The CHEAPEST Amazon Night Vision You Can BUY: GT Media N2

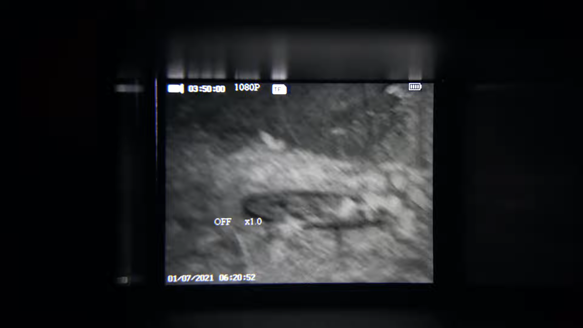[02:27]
In fact, it also has the ability to record footage as well as take pictures for you if you want. So back in high school, I used to do like a lot of like videos with like a handheld camcorder.
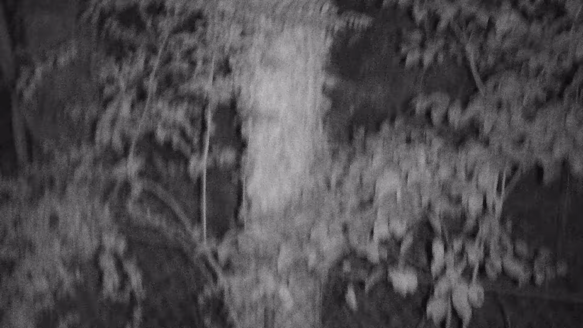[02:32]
This reminds me a lot of that, especially with the size of the window and the view quality. They say it's 4K HD.
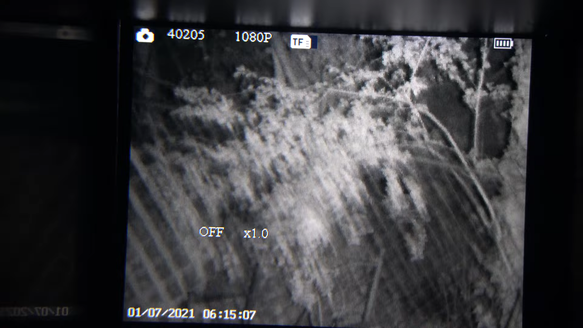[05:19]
As far as the quality of the night vision goes itself, I think it passes the sniff test, especially at $60.